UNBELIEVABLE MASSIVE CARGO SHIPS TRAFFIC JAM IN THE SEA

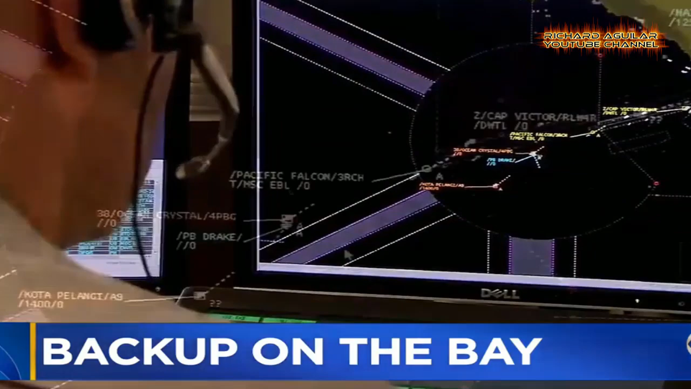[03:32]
with numerous ships waiting in San Francisco Bay to dock.